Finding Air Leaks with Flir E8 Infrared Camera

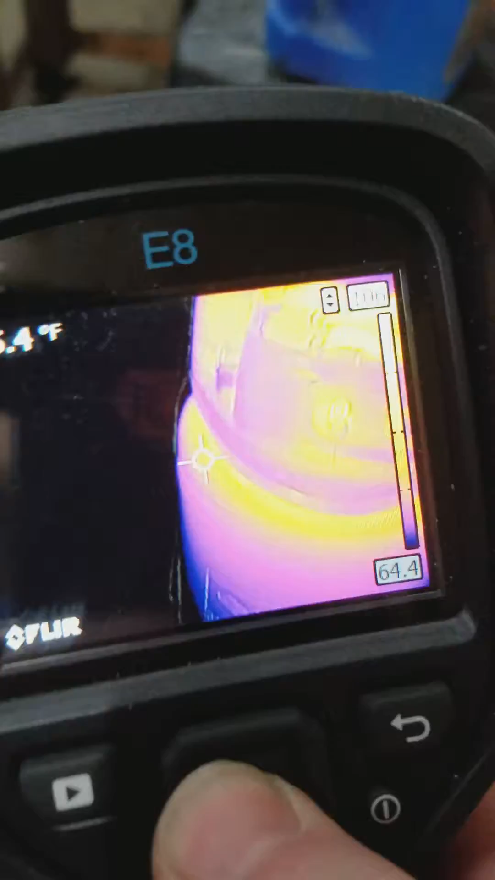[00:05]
I have it set up in thermal MSX mode,
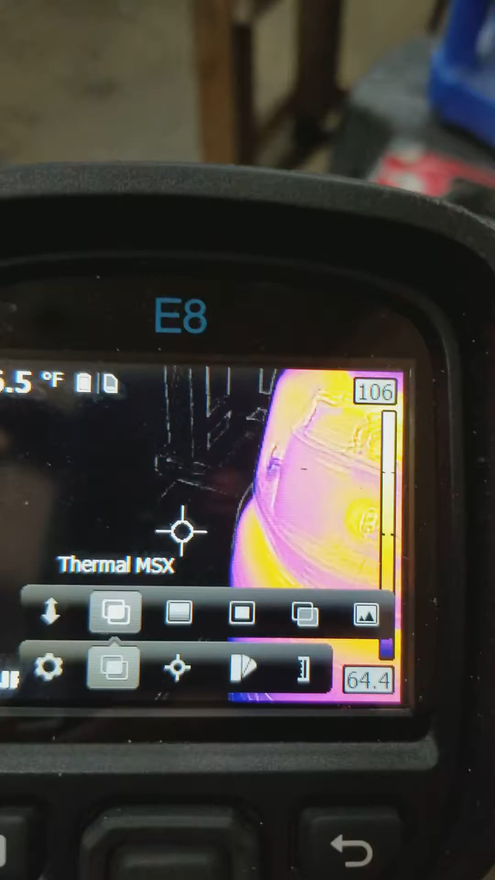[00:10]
which basically is a really nice blend of your thermal image along with
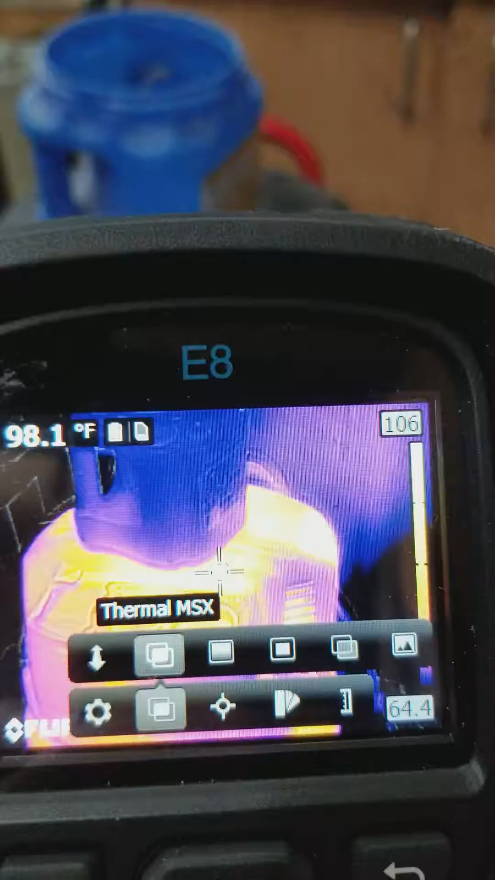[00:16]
On screen: spot 98.1°F
an outline of the actual image so you can see the image as well as the thermal signature.
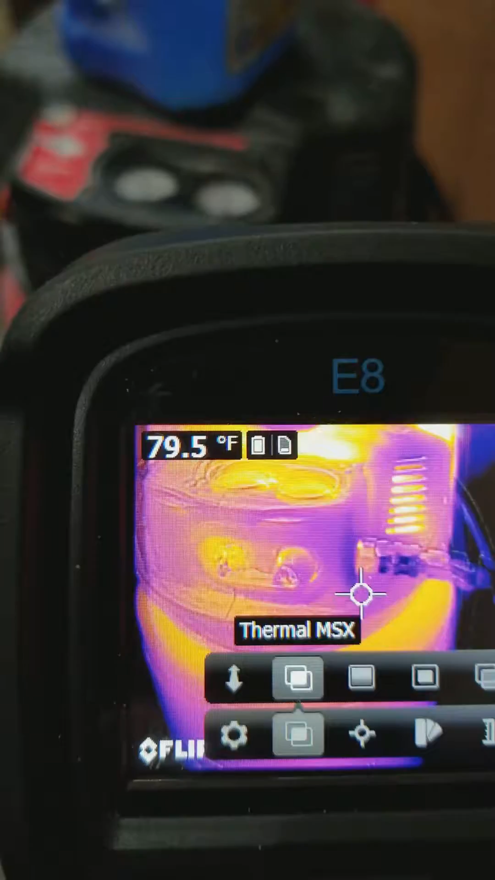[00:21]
On screen: spot 79.5°F
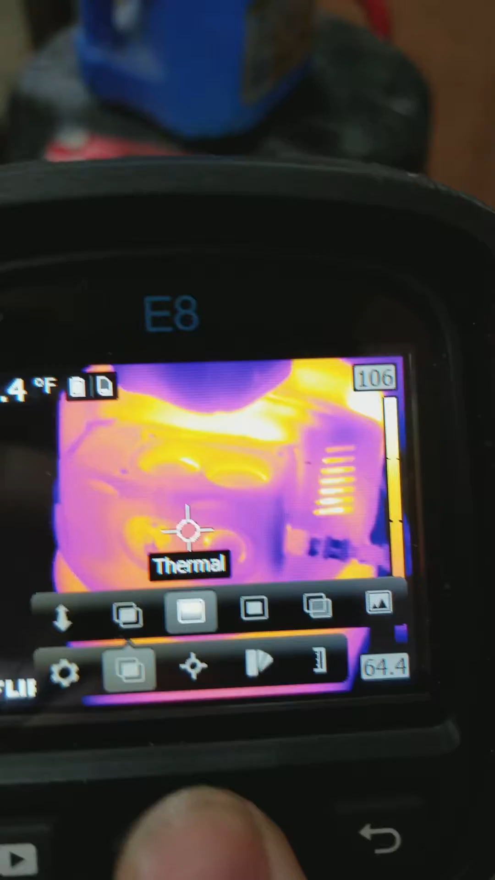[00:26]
My measurement mode, I just have it set for,
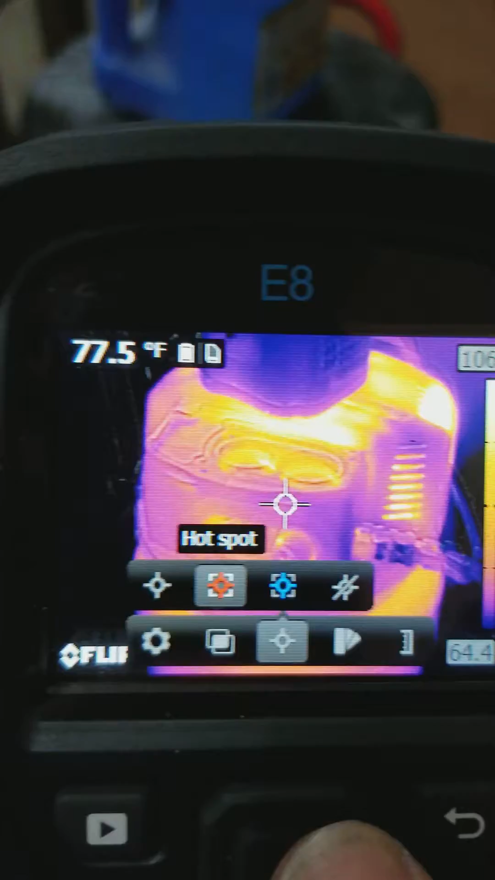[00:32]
On screen: spot 77.5°F
I'm going to put it on cold spot, so it will automatically go to the coldest spot within the target frame.
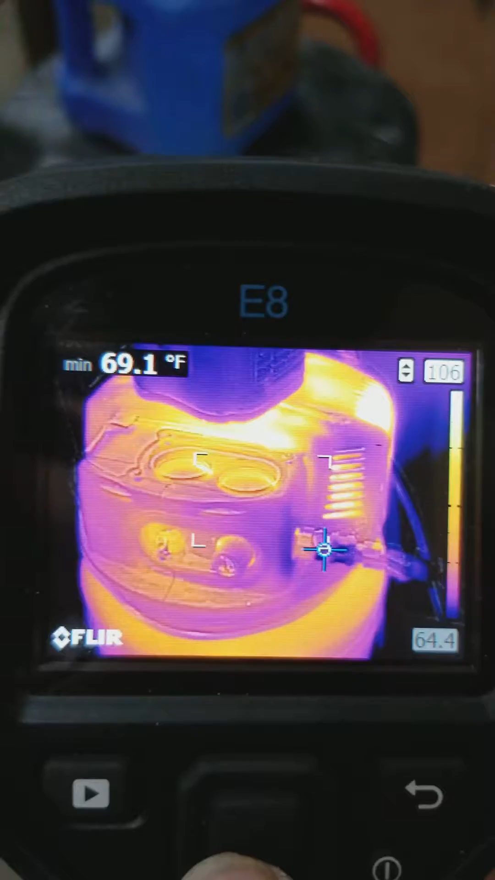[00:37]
On screen: min 69.1°F
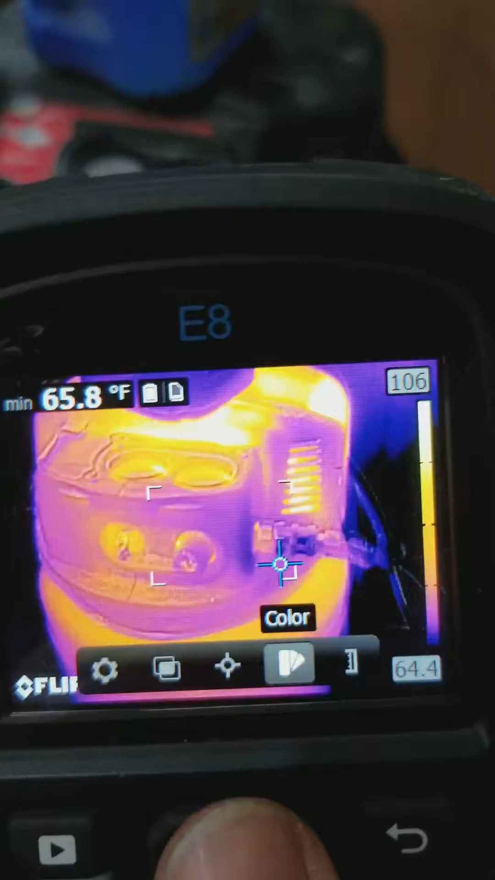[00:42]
On screen: min 65.8°F
Our color palette right now, we're going to use rainbow. If we use iron, that is very, it's a high contrast, which works very well as well.
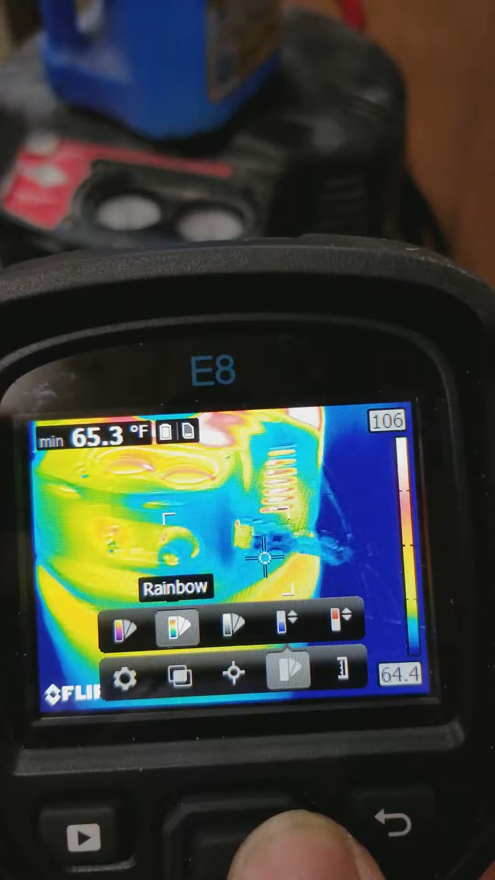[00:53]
On screen: min 65.3°F
And then we also have grayscale, which will work too.
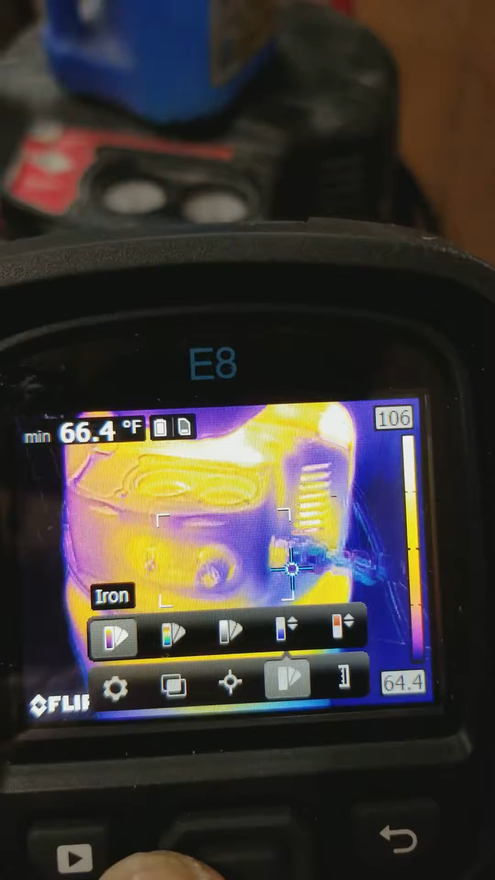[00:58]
On screen: min 66.4°F
So we're going to start off with our iron, or iron bow as they call it.
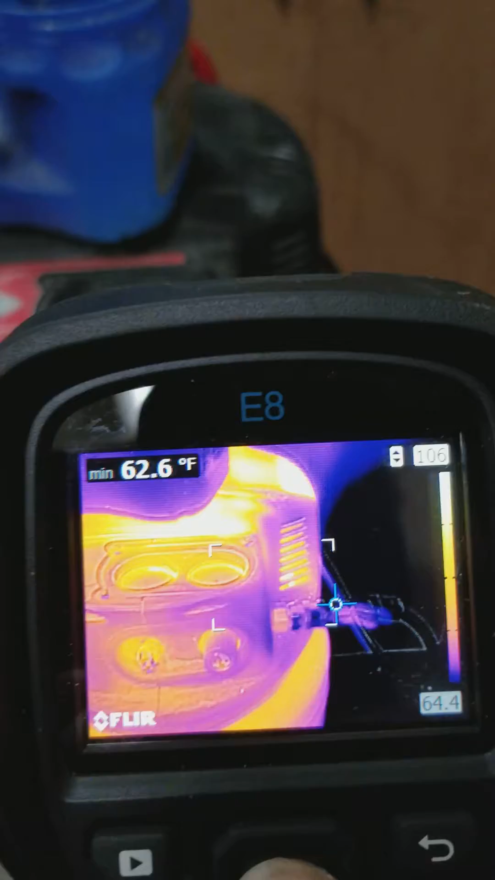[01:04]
On screen: min 62.6°F
Now one of the tells of air leaks are going to be cold spots due to the air infiltration. And another tell is that
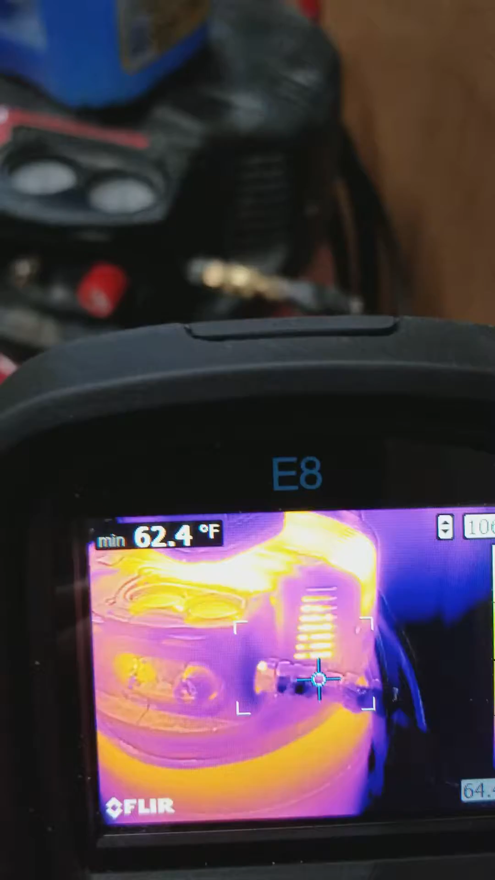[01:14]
On screen: min 62.4°F
you kind of get a feathering effect on surfaces where the air is buffeting against.
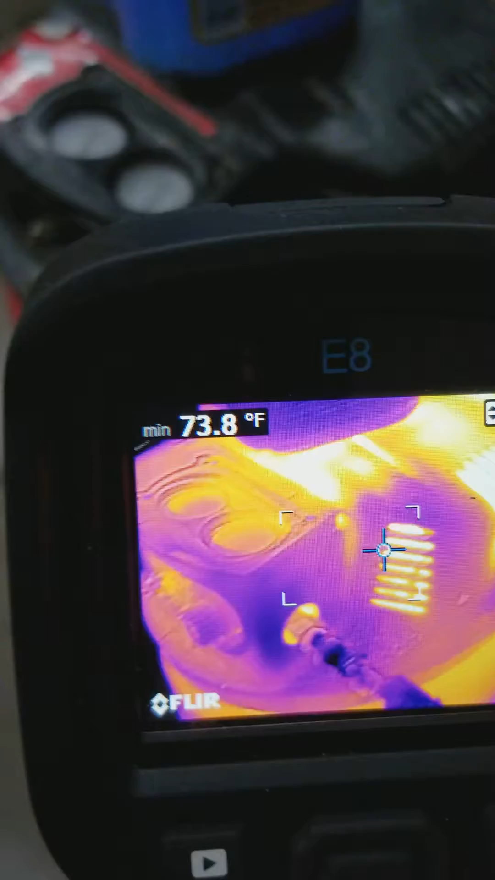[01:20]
On screen: min 73.8°F
So as we see here on my fitting,
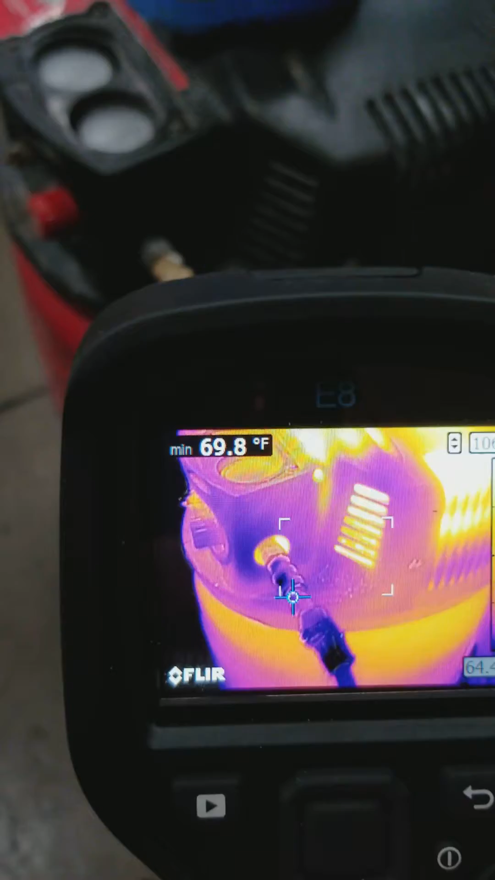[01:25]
On screen: min 69.8°F
we do have some dark patches there.
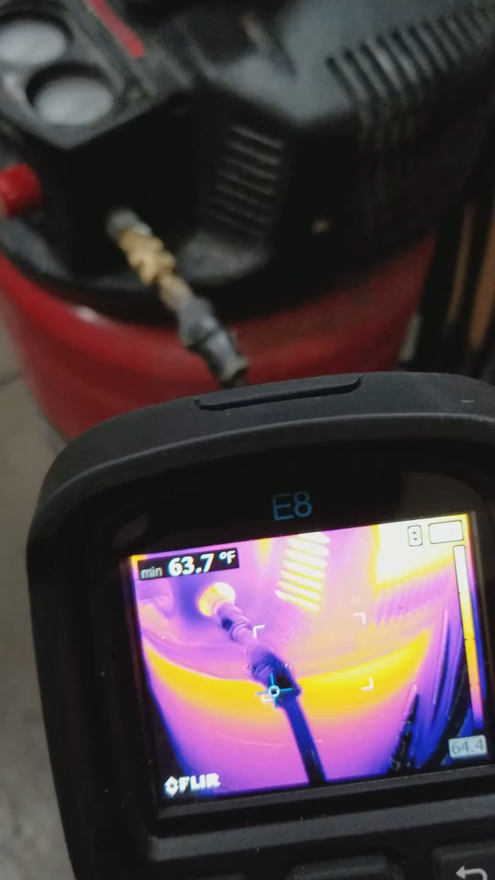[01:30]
On screen: min 63.7°F
Let's bring our frame reference here. We see we have dark patches there.
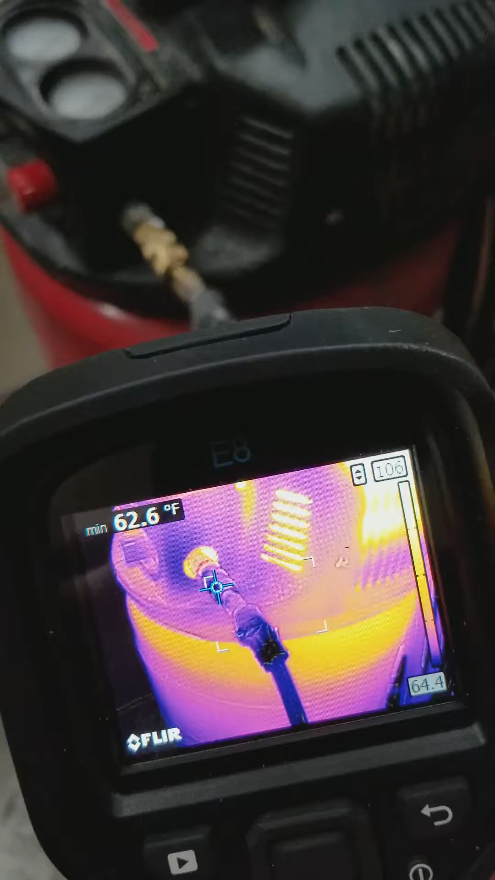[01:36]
On screen: min 62.6°F
Okay, so that does look like we very well could have air leaks in those areas. And then if you look on the bulkhead there where the air line comes out, you can see the dark, the darker purple, and then it kind of goes to, oh, I don't know, a lighter fuchsia, so to speak.
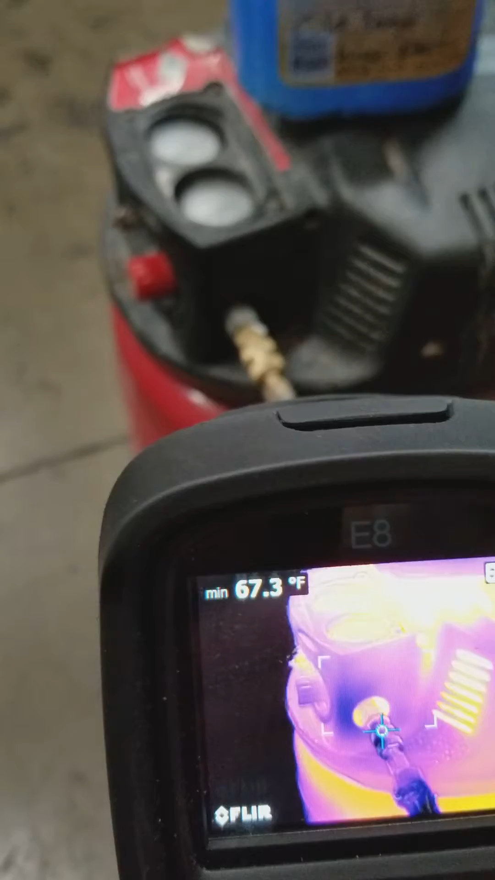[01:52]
On screen: min 67.3°F
And you can see that it's kind of, the color is kind of wispy there.
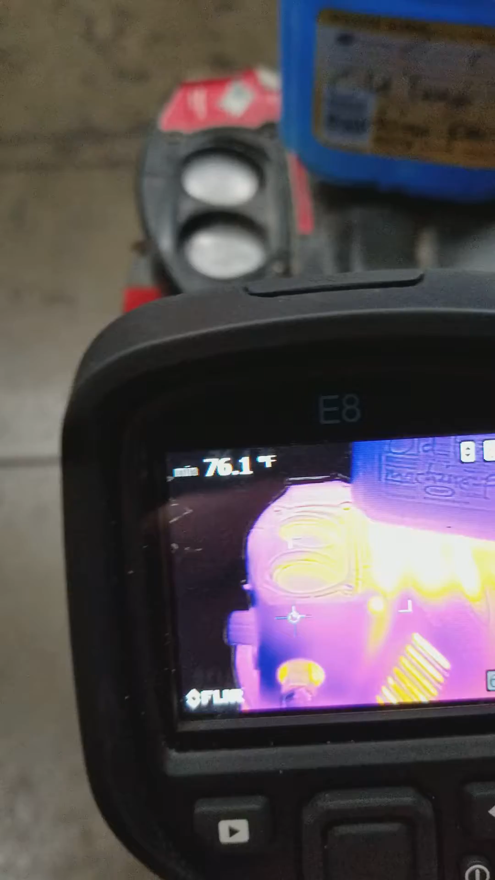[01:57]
So that definitely is a sign of an air leak.